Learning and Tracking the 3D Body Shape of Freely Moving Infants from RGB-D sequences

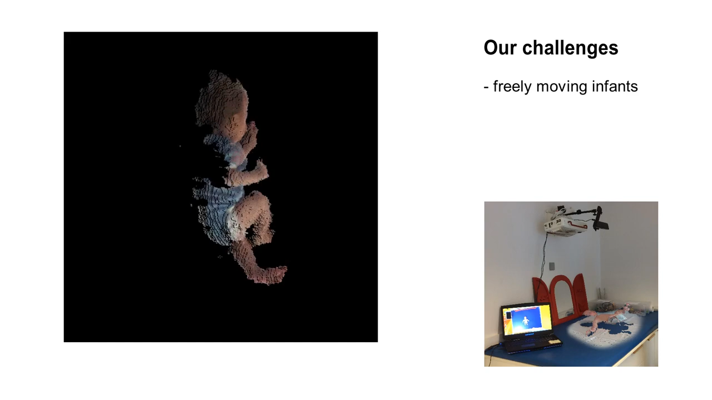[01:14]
Compared to 3D scans, the acquired data is of low quality, and due to the monocular setup, incomplete.
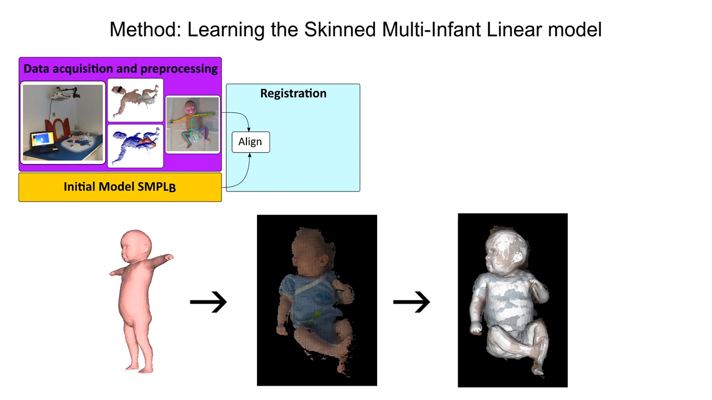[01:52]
We use the registrations to un-pose all point clouds of a sequence into the same reference pose, and align the model to this high-resolution point cloud.